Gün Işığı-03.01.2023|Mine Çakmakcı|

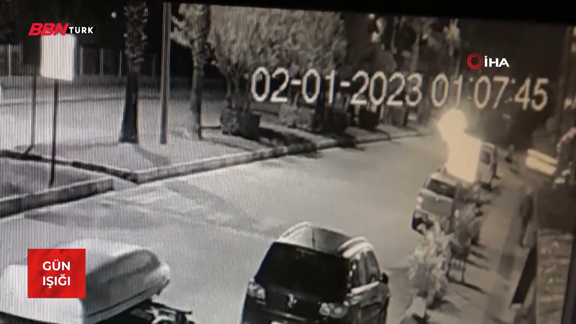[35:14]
Hem ehliyetsiz hem alkollüydü. Kaza böyle geldi. Araç paramparça oldu.
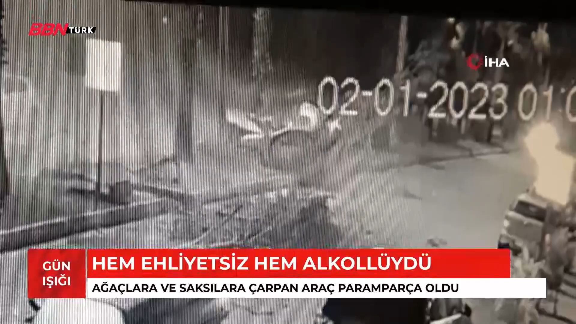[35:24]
Kaza Antalya'nın Manavgat ilçesinde oldu. İcdal Hülya Bey'in kullandığı araç kontrolden çıktı. Refüjde bulunan beton saksılara çarptı. Palmiye ağaçlarını devirdi.